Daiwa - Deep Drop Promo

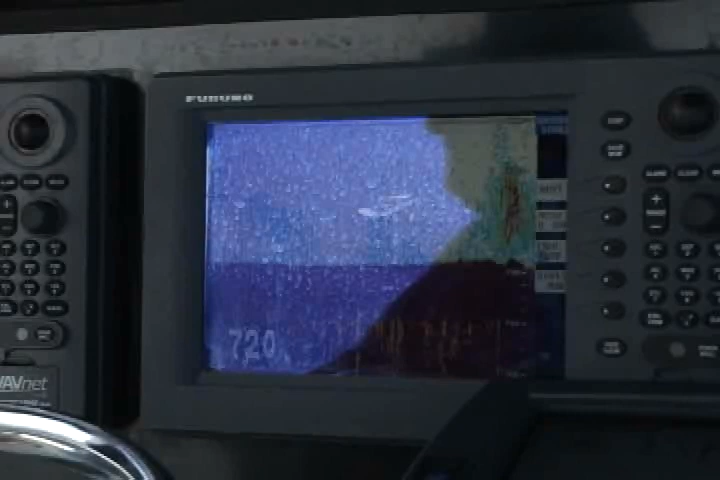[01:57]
Today, we fish as deep as 760 or something like that. You could feel that jig on the bottom.